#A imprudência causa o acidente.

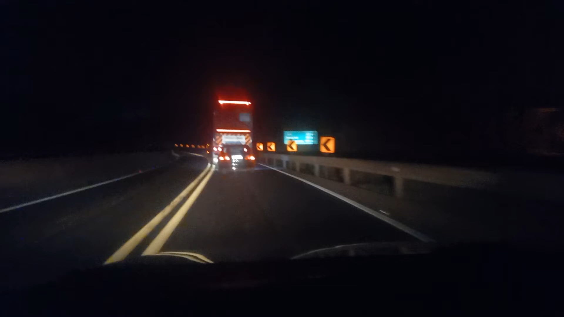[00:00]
motorista tá dormindo, cara. Só pode. É a segunda vez que ele sai já da pista desse jeito aí.